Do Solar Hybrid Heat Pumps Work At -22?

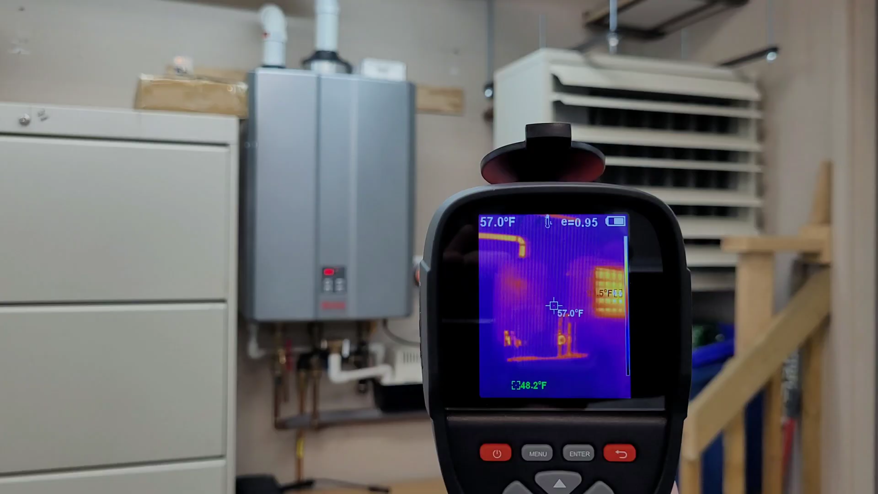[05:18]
On screen: spot 57.0°F
so it's been running for a couple minutes on the thermal you can see we've got some heat going to the outdoors via the exhaust pipe and a nice red hot coil over here it's only sitting about 100 degrees